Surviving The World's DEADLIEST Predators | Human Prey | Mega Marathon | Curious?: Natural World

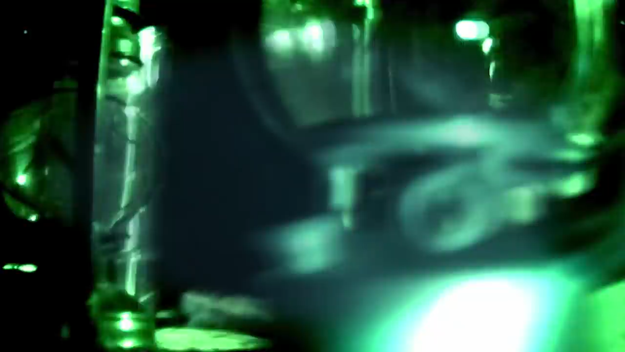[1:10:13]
They're looking for garbage. They're looking for the things that were thrown out after dinner.